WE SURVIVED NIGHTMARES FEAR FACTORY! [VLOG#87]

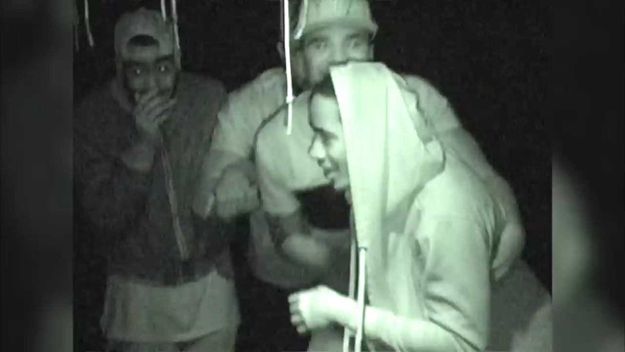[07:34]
Just first time. Straight. Just ease up.
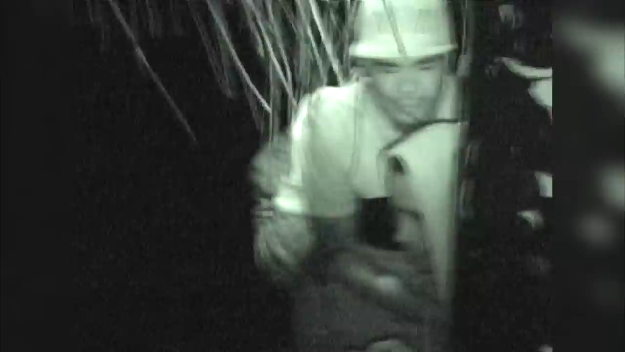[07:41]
Oh, my God. Yo, there's nothing. Yo, come on. No. Touch my head. All right, we got this. Yo, Jay's up. Yo, just go.
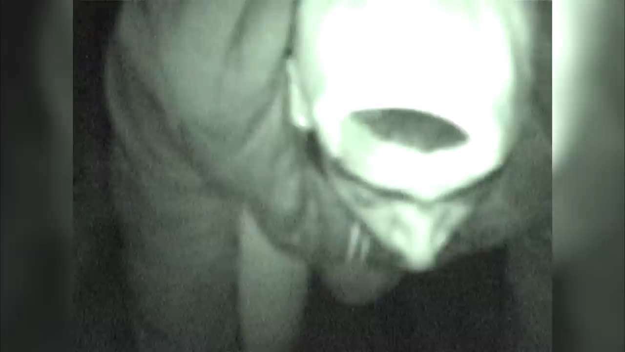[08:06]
Yo, my
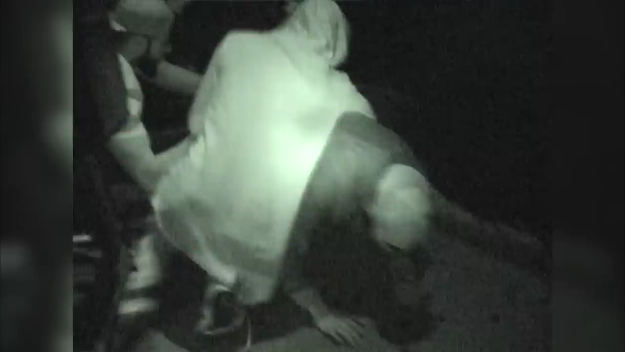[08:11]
hat! Don't touch my bum! Oh my God! Oh my God! No, no, no, no!
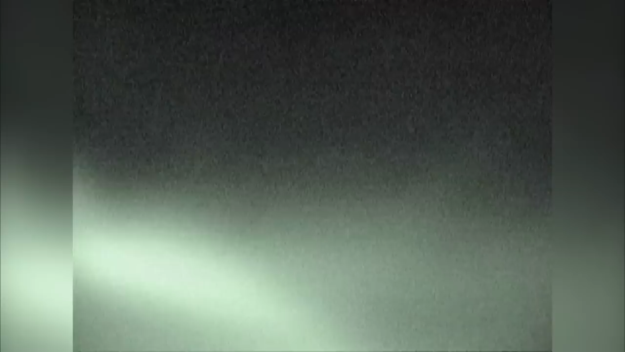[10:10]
No, hold on, we can't breathe. Yo, you guys gotta crawl, then that. Oh shit, hold on. Crawl now. Where? Alright, Mark. Yo, who is this? Who is this? The door's open. Alright, Mark, just zoom. The door's open?
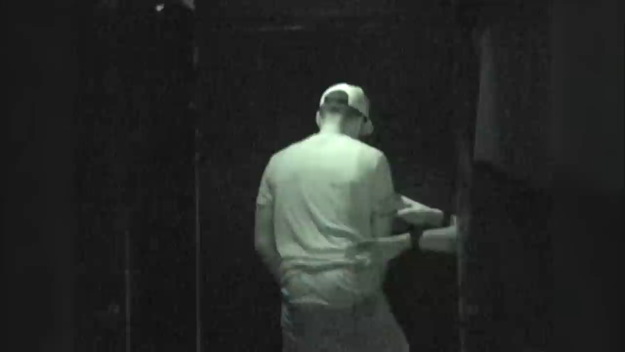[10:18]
That's this. Mm-hmm. Should I jump in the water? Woo! Woo! So that's where I get. Mike, relax! Oh, left piece. Alright.
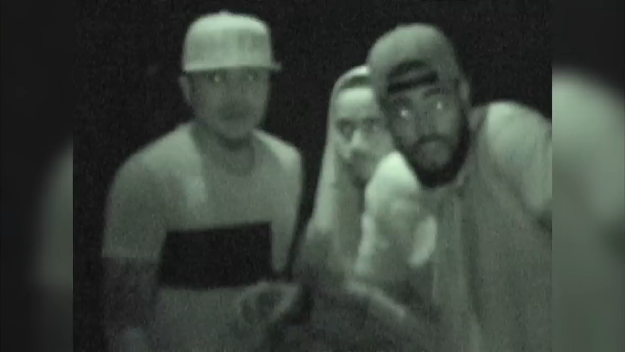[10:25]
I'm gonna go left. Oh, hold on, wait, what's it? What's that bridge?
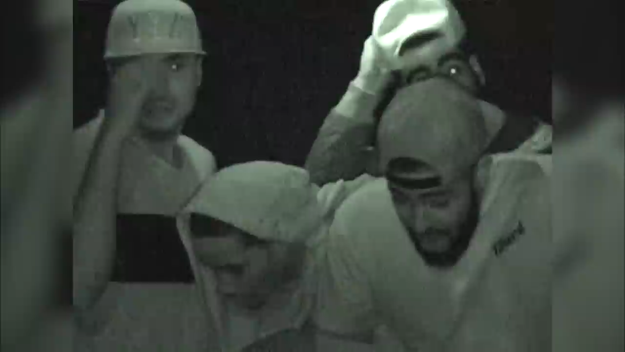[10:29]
No, no, no, look at that. What is that? That's not a bridge. It's a bridge. Can you see down here, bro? Yeah, I'm just not looking at something. Yeah. Oh, what the fuck is walking to me? Hold on, wait, who's that?
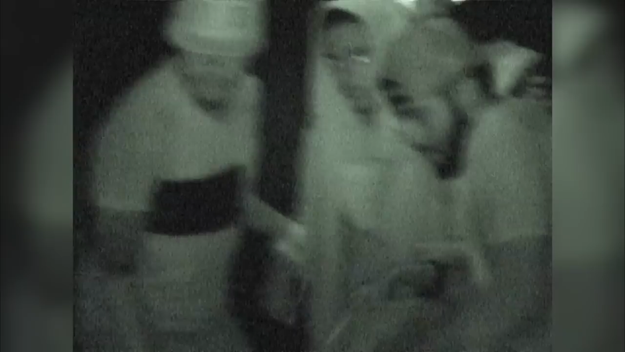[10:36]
Yo, watch out, let me go first. Girl man's in front, no? I am. Oh, why can't I? Yo, we're gonna fall off. Don't push me, bro. Nah, it's broken. Alright. Hey, wait, you can hold on to the ropes. Yo, yo.
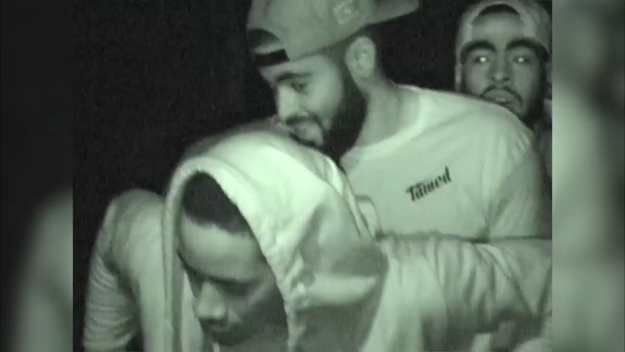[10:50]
You see that? Hold on to the ropes. Yeah.
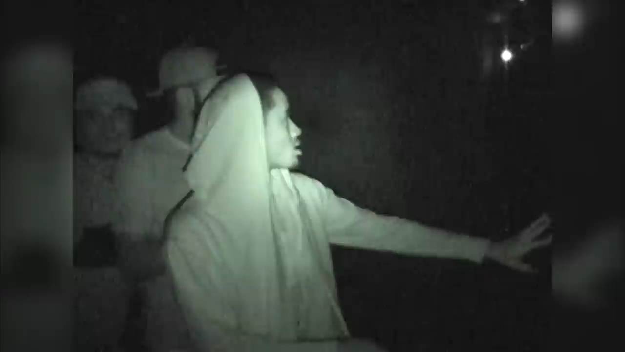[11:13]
Alright, just the exit. Alright, Squirrel Man, open it up. Watch out. This is not a door. It is. Right here, guys. No. There's a red top. Right here. Oh, shit. Oh, shit. Alright, hold on.
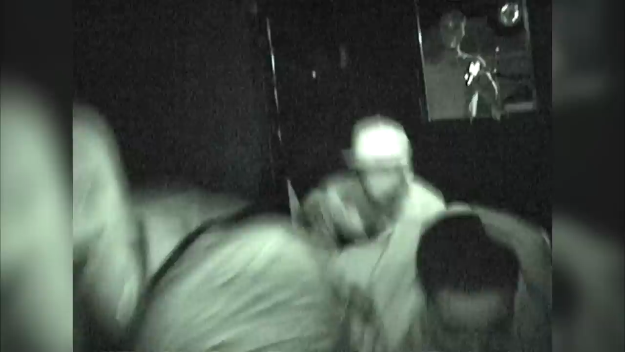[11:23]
Hold on. The door's closing, fam! The walls are getting...